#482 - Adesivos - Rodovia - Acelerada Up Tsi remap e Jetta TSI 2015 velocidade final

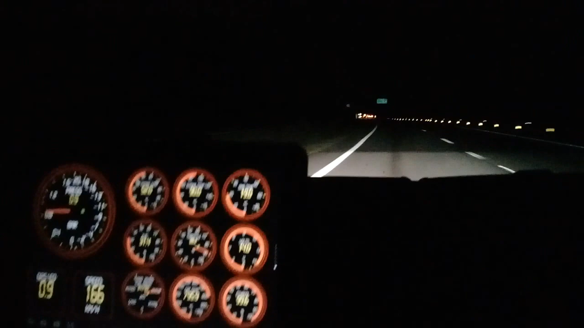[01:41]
Da área descida A K17 deve ficar bem mais estável, né, cara?
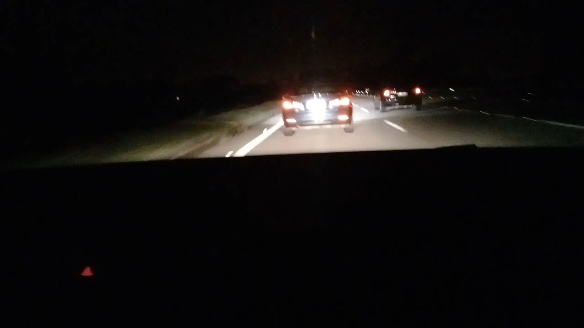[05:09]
A gente não tá Chama Atropelando os caras Eles tão com a gente aí Então Tá de boas O pessoal pediu o vídeo De acelerando, né, galera? Mas Exatamente Acelerando sem ninguém Só com a galera Que a gente conhece E estrada Vocês veem que Seu horário Não tem ninguém Na estrada Então É bem tranquilo De acelerar Agora por isso Acelerou Esse é o carro Busco dele ainda, hein Caralho O Jetta original Buscando a BMW mexida Cara Que isso